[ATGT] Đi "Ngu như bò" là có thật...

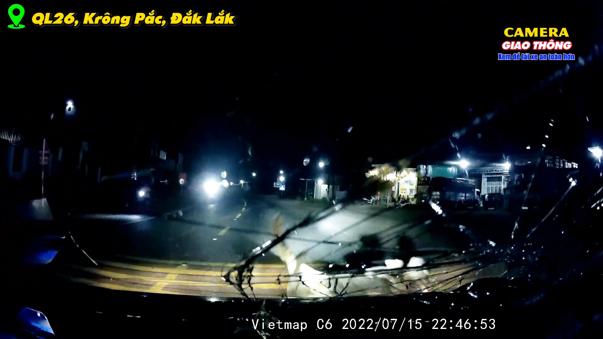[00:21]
rồi xong rồi mẹ nó còn bò mẹ má nè đi ui mẹ nè đi mẹ nè mẹ đục má cái con bò chạy chạy chạy xe vô xíu đi đâu.